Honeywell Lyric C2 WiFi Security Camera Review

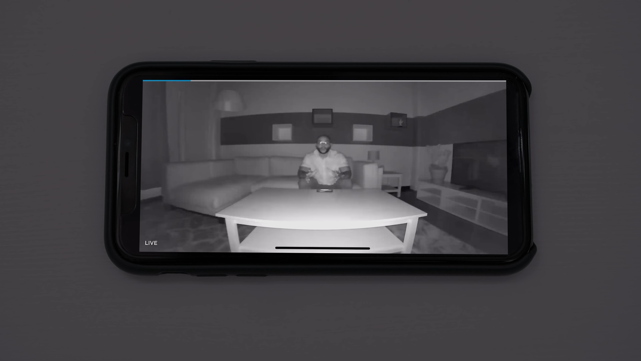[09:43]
We want to show you the night vision on the Honeywell Lyric C2 security camera. As you can see right from the outset, it's not particularly clear. It's much more blurry than some of the other cameras we've seen. This may be due to the fact that while it does have LED infrared sensors, there are only four on the camera, whereas some of the other cameras that we've worked with seem to have a lot more infrared sensors. Accordingly, the quality on the Honeywell Lyric C2 is not as great.